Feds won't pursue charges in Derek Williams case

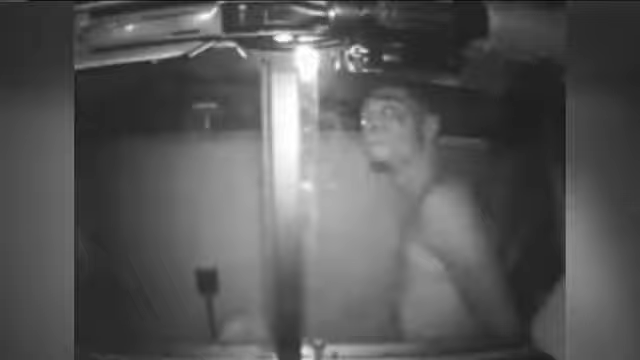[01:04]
Derrick Williams begs for help in the back of a Milwaukee police car. He died from sickle cell crisis, a condition that deprives the body of oxygen. It is undeniably disturbing.